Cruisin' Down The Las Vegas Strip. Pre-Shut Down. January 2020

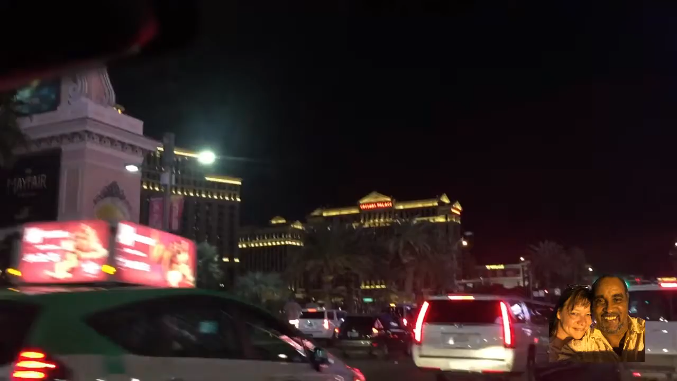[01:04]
Caesar's Palace. It's a Saturday night.
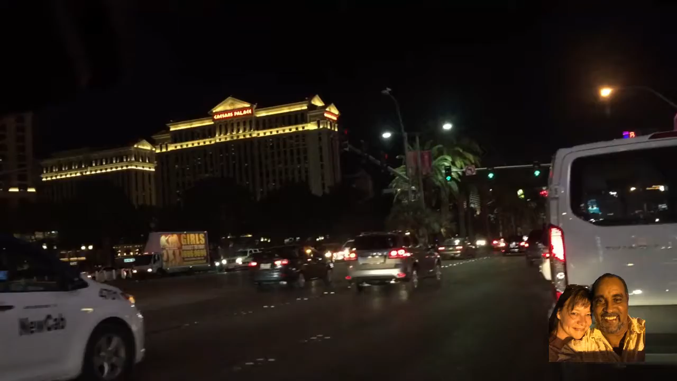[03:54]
Saturday night on the strip. Limousines. Passing the fabulous Bellagio, which is where the
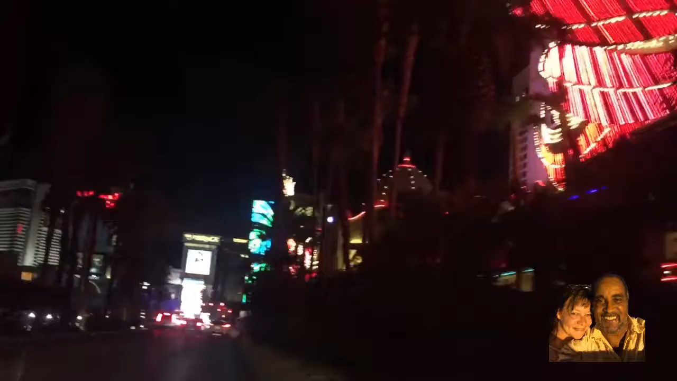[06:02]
Which is across the street from Caesar's Palace.
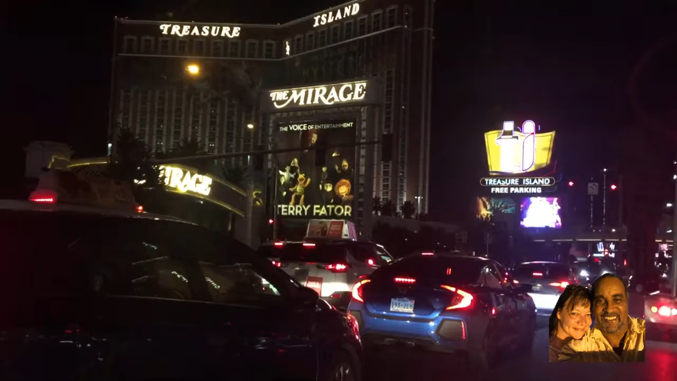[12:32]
you don't win one penny. The tightest machines, slot machines in the city, and it really felt like a ripoff.
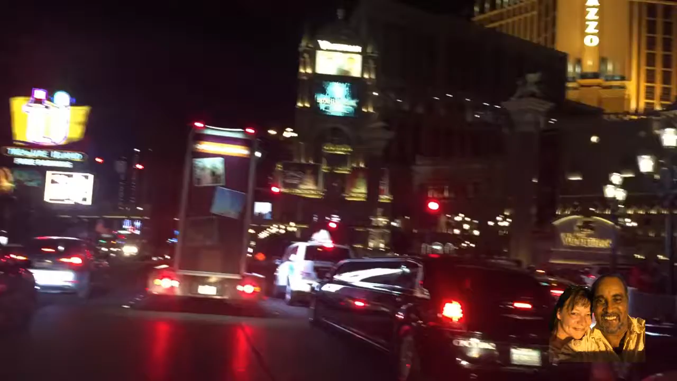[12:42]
Now, to our right here, though, is the beautiful Venetian.
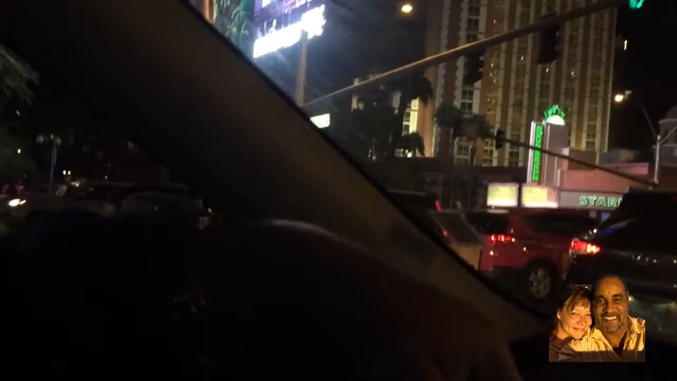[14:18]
They discontinued that. Next to the Venetian is the Palazzo, which is owned by the Venetian.
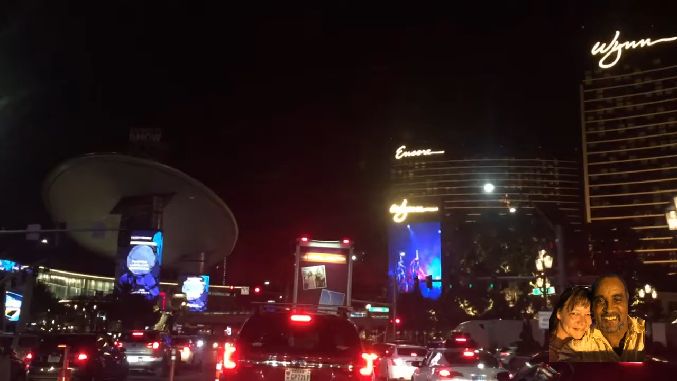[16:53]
This complex, this building here is actually to our left, is the Fashion Show Mall, which has Neiman Marcus and various stores. It's a mall, and it has kind of like a flying saucer type of thing
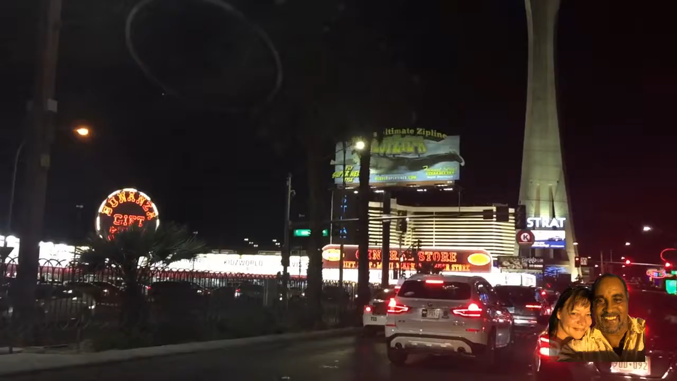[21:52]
You don't want to pay triple in some of these stores on the Strip. Just come right down here. They have souvenirs from 99 cent and up. And after this light, we will be pulling into our resort, which at the top
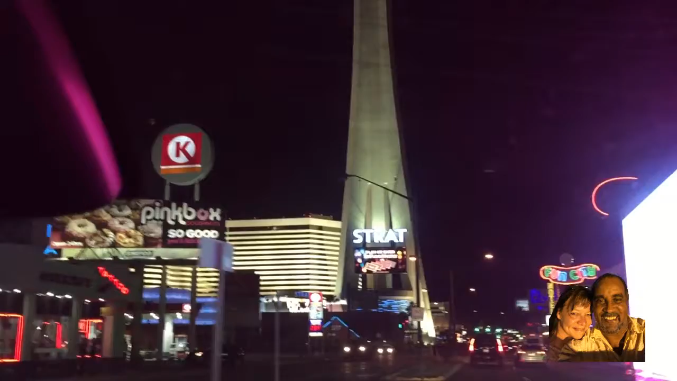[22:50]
And you get a 360 degree view of the city.